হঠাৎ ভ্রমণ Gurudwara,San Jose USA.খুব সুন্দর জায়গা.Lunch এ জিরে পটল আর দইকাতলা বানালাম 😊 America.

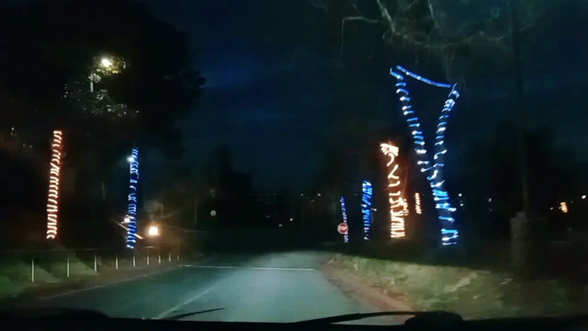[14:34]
আর লাইটগুলো দিয়ে যেন বেশ অন্যরকম সুন্দর, ক্রিসমাসের কিছুটা উপভোগ করা হলো হয়তো এইভাবে।